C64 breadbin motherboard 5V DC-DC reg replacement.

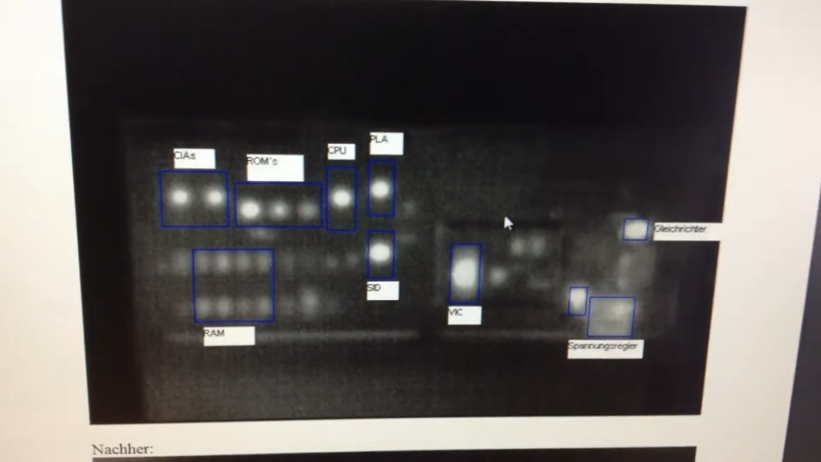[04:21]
But the interesting thing here is these thermal images, so, and I was thinking,